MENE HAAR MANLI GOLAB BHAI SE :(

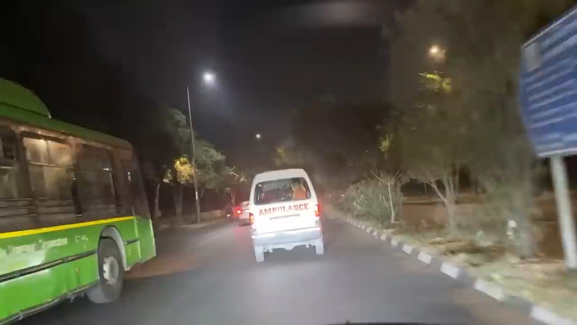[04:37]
ये मेरे सामने एम्बुलेंस जा रही है, बच्चा कितना परेशान है, बेचारा रो रहा है। मेरे ख्याल से इसके फादर है। इसके फादर है।